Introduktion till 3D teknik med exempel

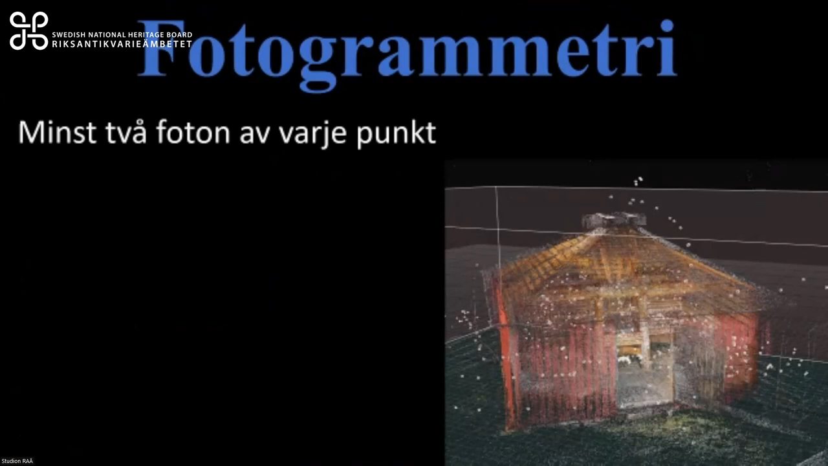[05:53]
Fotogrammetri går ut på att man tar en väldig massa helt vanliga 2D-bilder med överlapp så att man kan triangulera in samma punkter och därmed räkna ut den tredimensionella formen. Och det ger då en mesh ofta som slutresultat med en väldigt bra textur eftersom man använder en riktig kamera och faktiskt fångar det med.
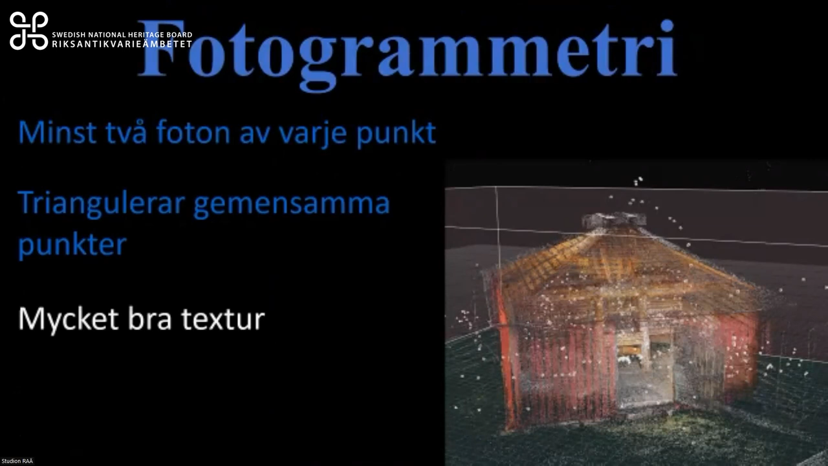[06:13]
Men kameran kan sitta på ett stativ, på en drönare, på en robotarm eller du kan hålla den i handen. Laserskanner.
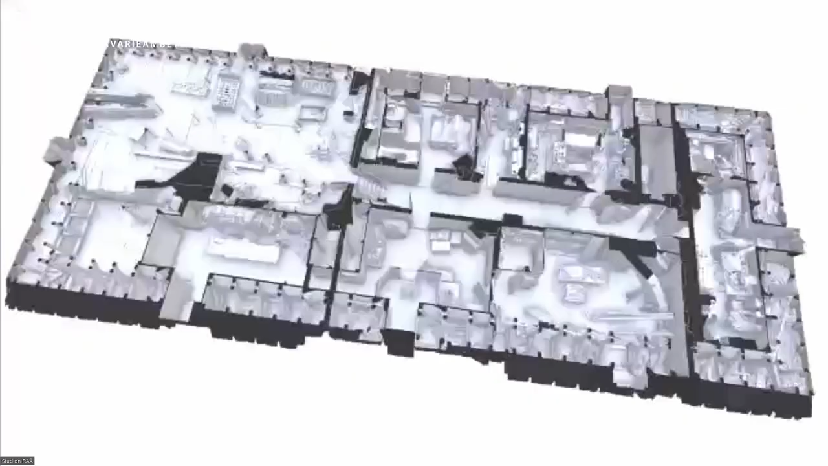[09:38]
När man har gjort sitt mesh så kan man texturera den. Och naturligtvis få ut till alla möjliga roliga upplevelser och så vidare. Då är det en vidare bearbetning. I det här EU-direktivet handlar det bara om att dokumentera punkt slut. Sen kan man låsa in den datorn i en hårddisk på en, i en kassavalv. Liksom.
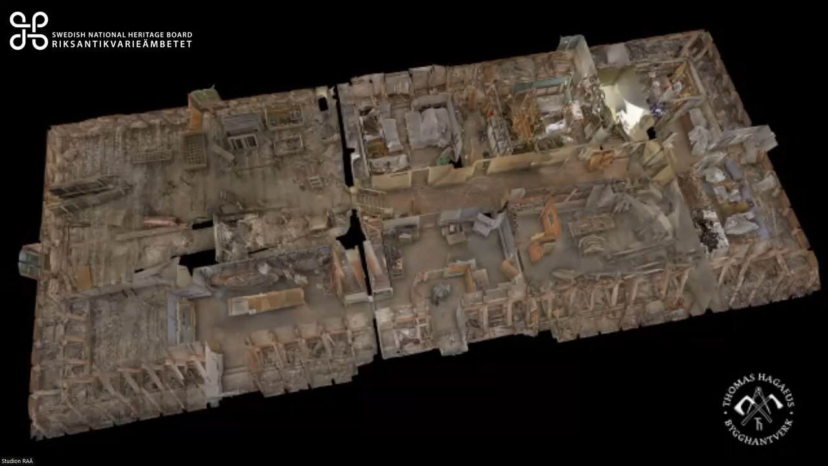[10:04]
Vilket är lite tråkigt och lite slöseri med potential. Just det, jag ska också visa. I den här skanningen så kan man ha en ganska hög upplösning då.
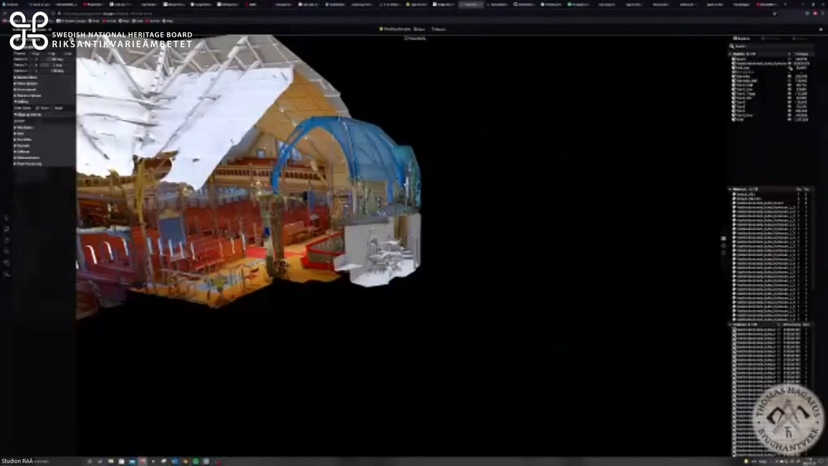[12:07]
Vi har, som sagt, vad man ska göra med 3D-modellen.
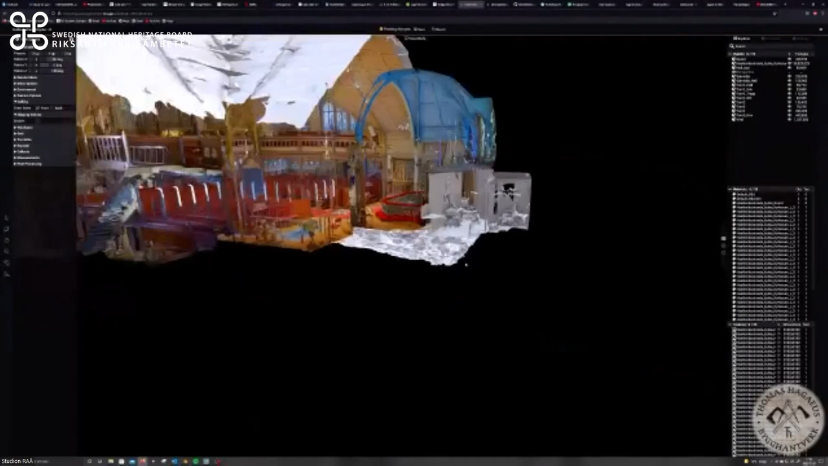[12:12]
Man kan ju sticka upp den rum för rum, så man kan titta på olika delar.
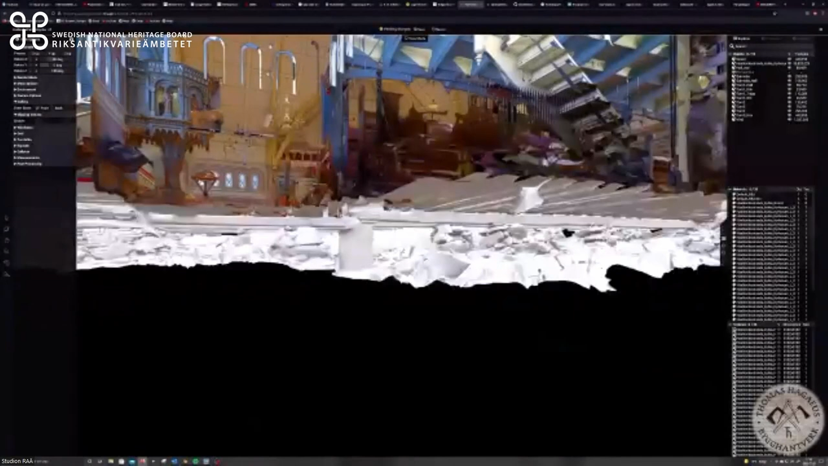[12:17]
Man kan göra
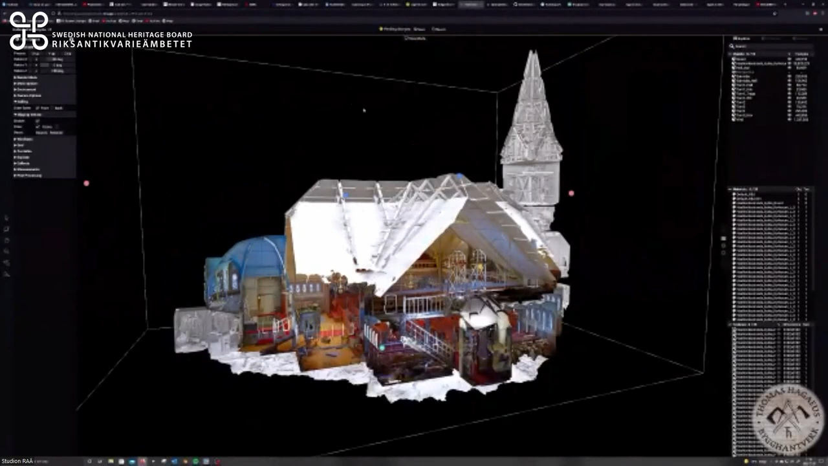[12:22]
tvärsnitt, plocka ut info och så vidare.
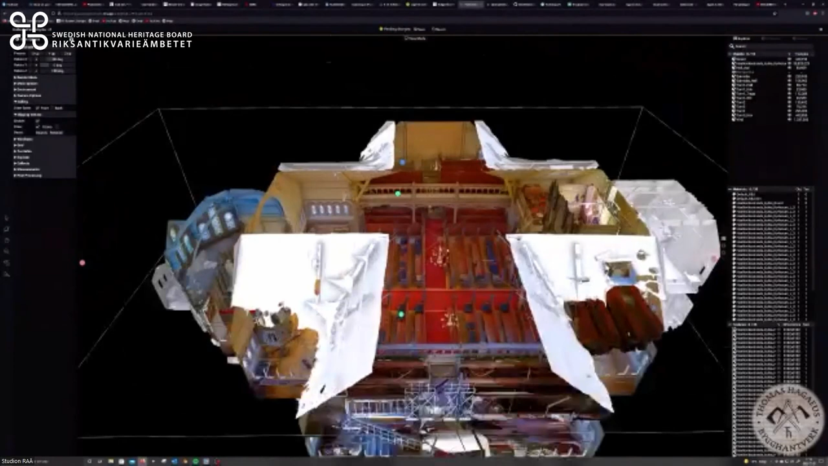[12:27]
Och ska vi se, vi ska inte titta klart hela den här. Men många brukar också vara lite förtjusta i att få ut 2D-material,
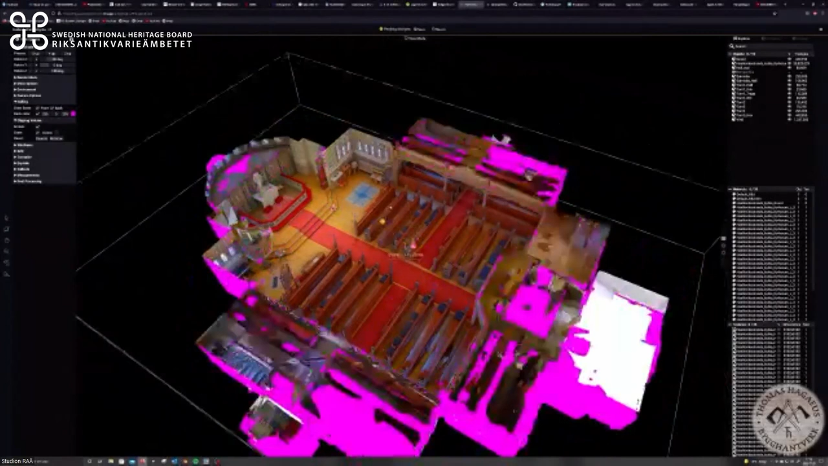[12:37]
Och det är ju så att det är lite svårt tillgängligt ibland med 3D-modeller.
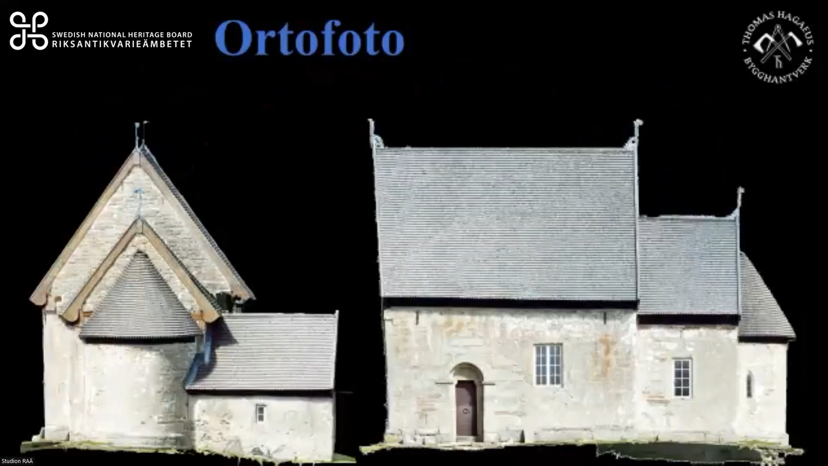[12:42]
Och då kan man rendera ut 2D-bilder, till exempel ortofoton av fasader som då är utan perspektivförvrängning.
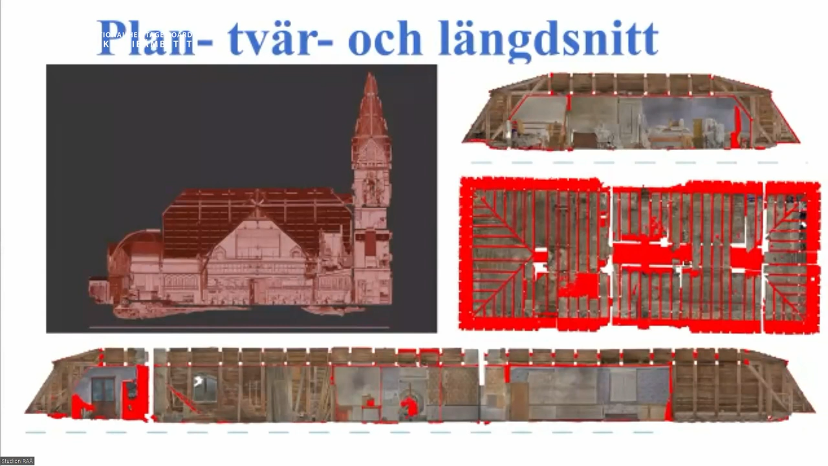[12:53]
Plansnitt, längssnitt, tvärsnitt, enstaka takstolar som fungerar som ett ritningsunderlag helt enkelt.
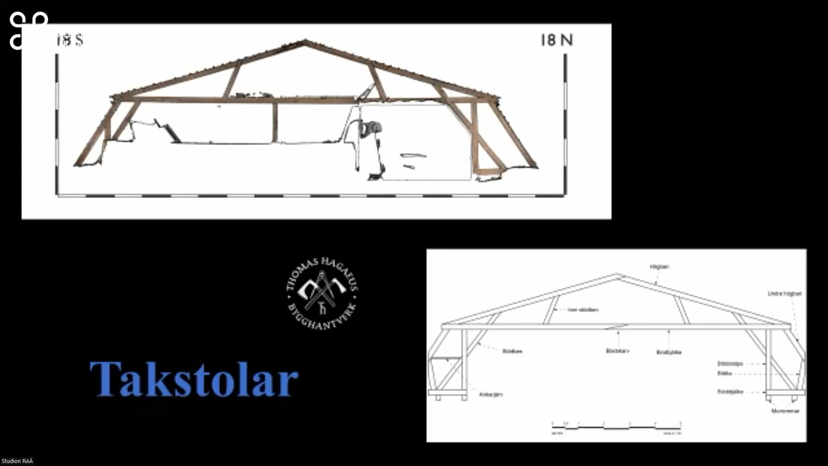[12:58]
Och väldigt mycket av de ritningar som finns är inte så bra gjorda. Den här vinden till exempel som vi skannar,
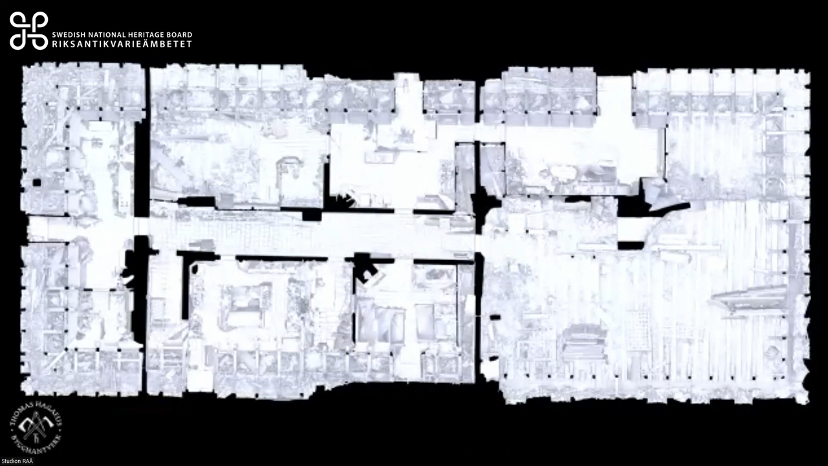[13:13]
när man lägger över relationshandlingarna nuvarande, så den här tre hörn stämmer bra, men det fjärde hörnet är en meter fel. Så murstockar går på helt fel håll, de är egentligen hälften så breda i verkligheten som på ritningen. Så här är ju någon gått med ett måttband och tagit mått och så fram till en vägg och så gått runt till andra sidan väggen och fortsatt mäta. Och även om det här är en liksom digital ritning som jag har fått i en pdf, så är den baserad på en manuell uppmätning som är gjord någon gång